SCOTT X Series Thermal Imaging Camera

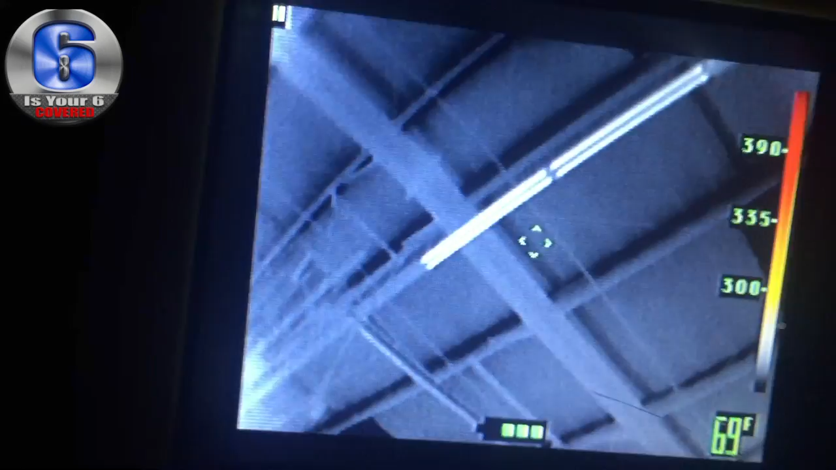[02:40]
On screen: spot 69°F
So they're definitely warmer than any of the outside area. I know this is shaky.
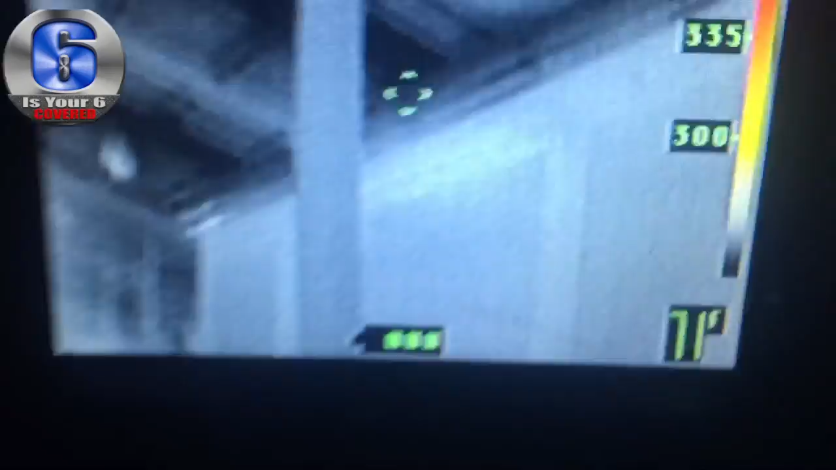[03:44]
It runs down to the vehicles. You can kind of see that.
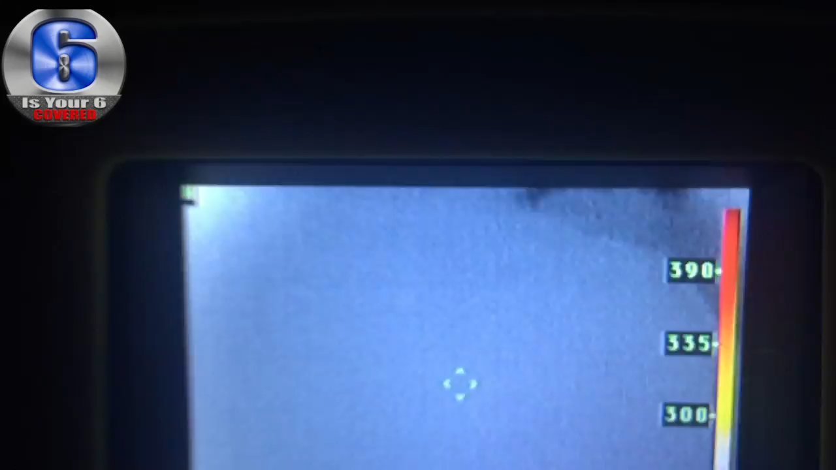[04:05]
But basically you can see throughout the building. You can see the compressor.
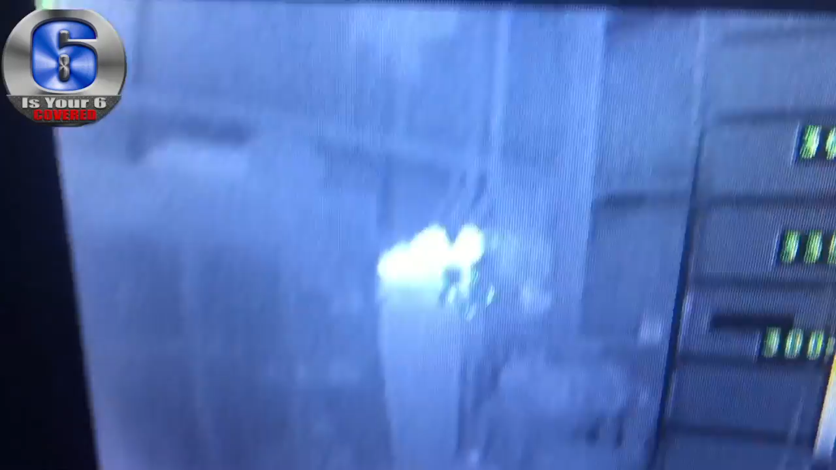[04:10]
The motor on the top is a lot warmer than the actual tank.
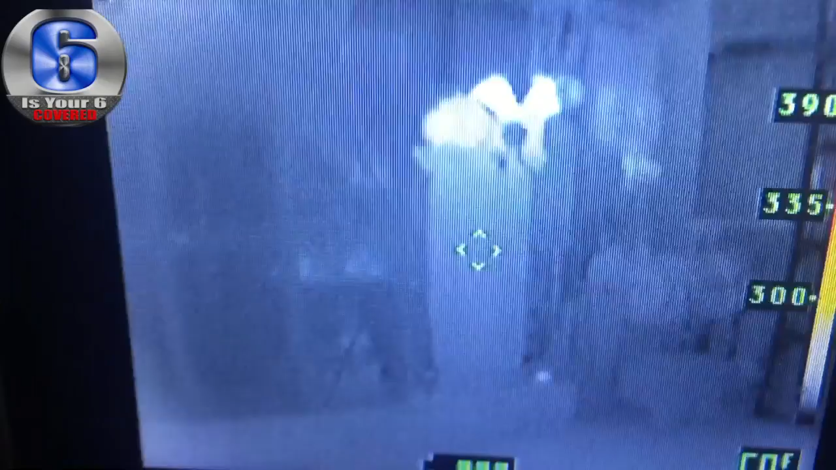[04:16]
So the tank is 69 degrees.
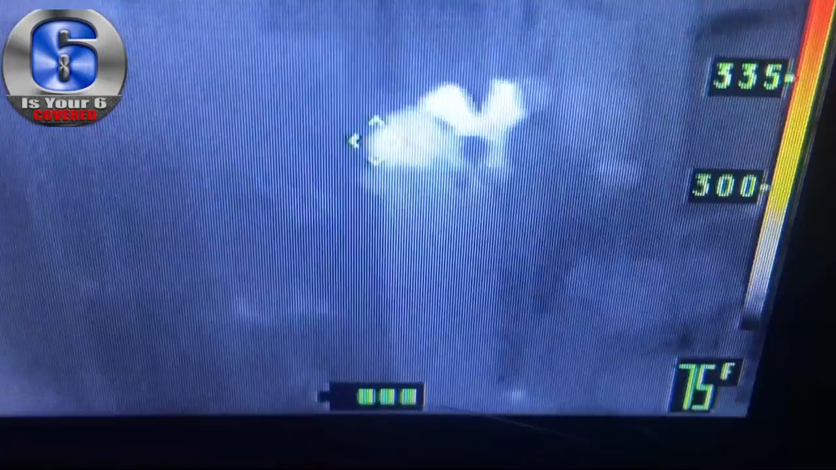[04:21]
But if I go to the motor, it's, you know, it's 10 degrees hotter or so.
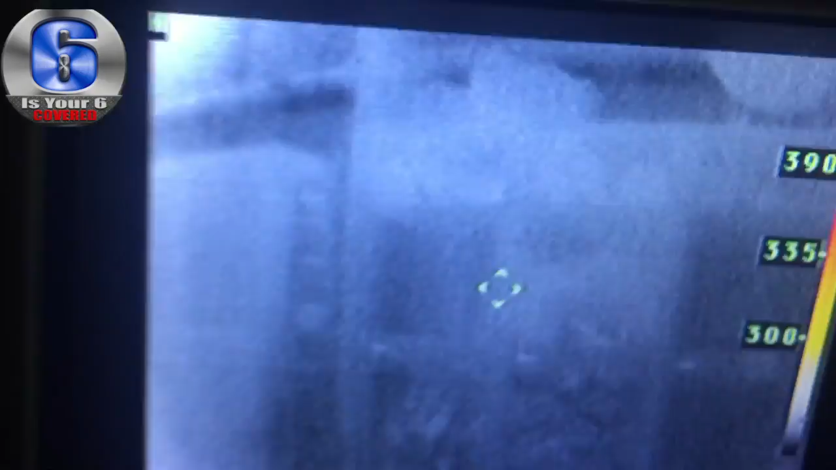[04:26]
You can see a Stokes basket.
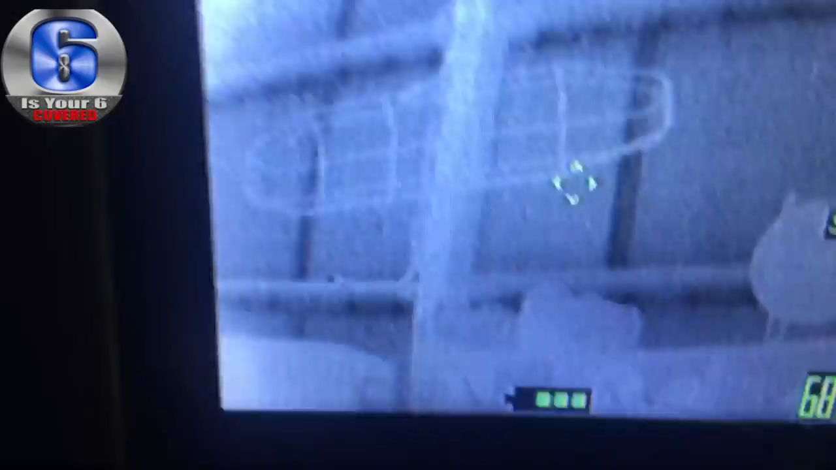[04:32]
Just because the fact is it's a different type of material leaning against another material. So that is a litter basket that we use to carry patients out.
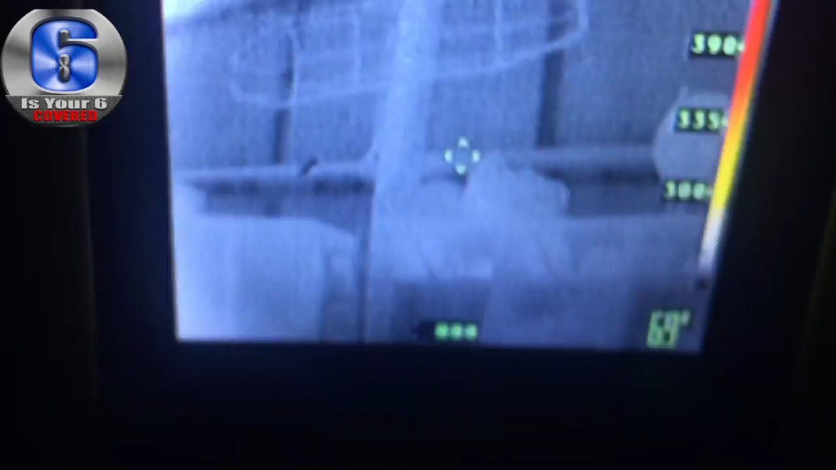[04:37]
That's one of the spares. You can see the reflection of my heat signature.
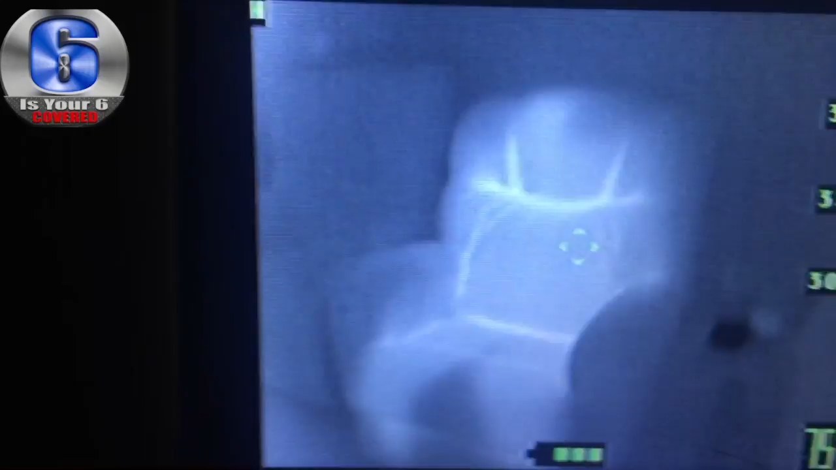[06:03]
No one's there now, but the heat signature is still there. There was someone that was still sitting here.
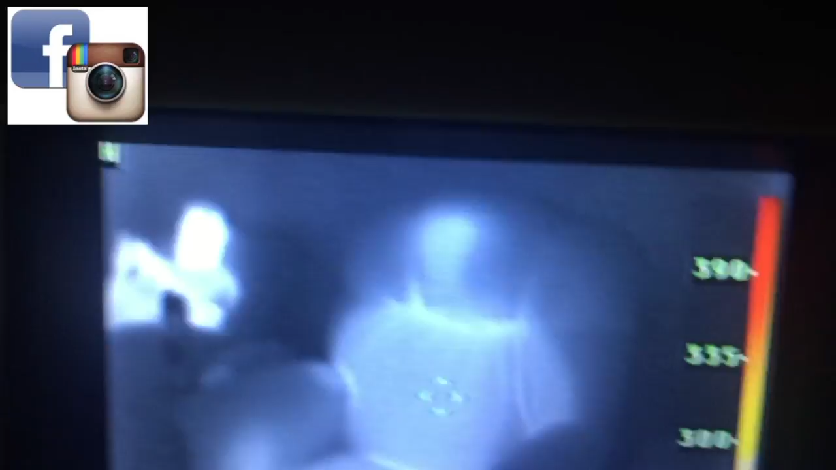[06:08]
And it looks like a body almost. That's freaking badass. And then we got a real person right here.